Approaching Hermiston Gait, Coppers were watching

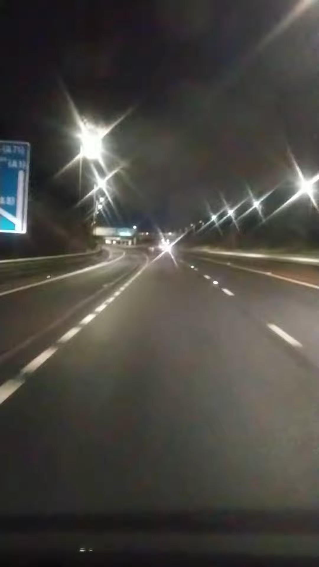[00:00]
We are approaching Hermiston Gate. G-A-I-T and the lights are going to, for once in my whole life, change.